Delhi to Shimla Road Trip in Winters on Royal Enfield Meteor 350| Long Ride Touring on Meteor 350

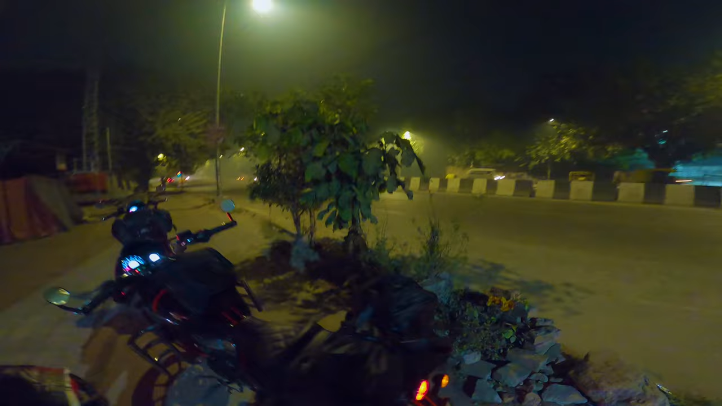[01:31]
सो दोस्तों ये हमारी एक मीटियोर फुल्ली लोडेड, और ये हमारी दूसरी मीटियोर वो भी फुल्ली लोडेड।
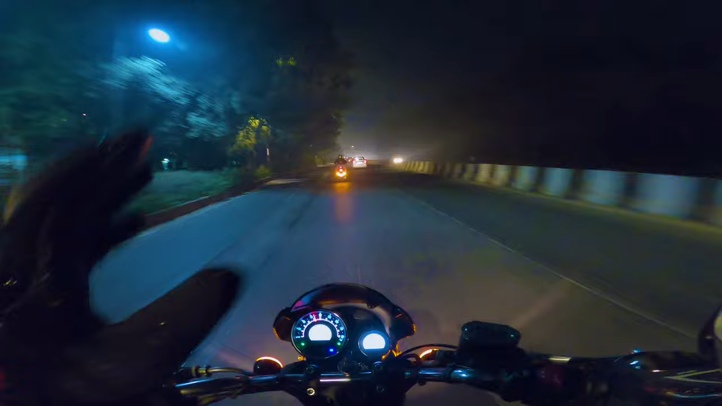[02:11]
मतलब ज़्यादा भी ठंड नहीं लग रही है, बढ़िया एकदम बढ़िया। और आगे हमारे मिट्टियार जा रही है, ये भी मिट्टियार है, काफ़ी मज़ा आने वाला है इस रोड ट्रिप पे।